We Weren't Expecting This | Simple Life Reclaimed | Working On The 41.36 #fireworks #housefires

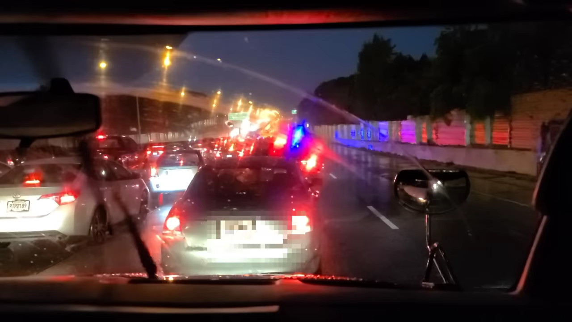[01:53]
Trying to leave town, but apparently it's flooded on I-20 up here. So yeah, that's just great.